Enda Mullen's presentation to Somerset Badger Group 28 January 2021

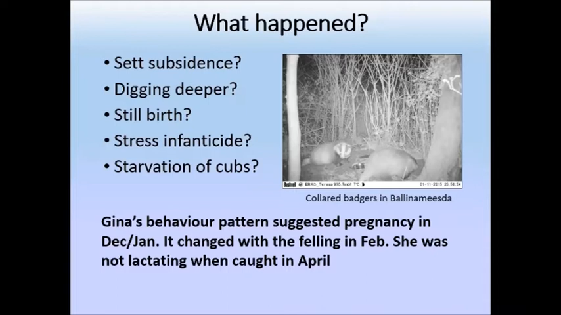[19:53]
We're obviously never going to know the answer to that. But all we do know is that her pattern of behaviour suggested she was pregnant. And then it changed once the felling began and she was not lactating when we caught her in April, unlike the other badgers of her age group.
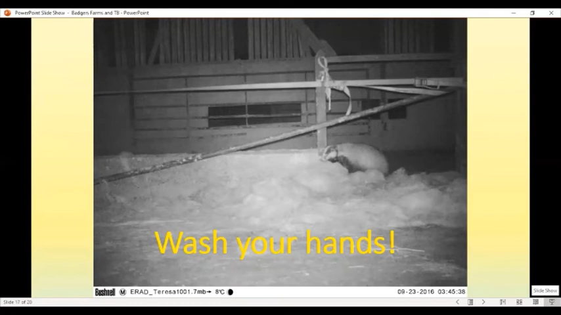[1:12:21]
So biosecurity on farms is crucial and biodiversity is too. But biosecurity is what we're talking about here. So we were very, very careful about disinfecting our vehicles and ourselves when we were moving from one farm to another in case we brought anything with us. And our farmers really appreciated this. But there's a lot that farmers can do themselves. So this picture was taken from a trail camera that we put up in a particular farm shed because we suspected that Finn,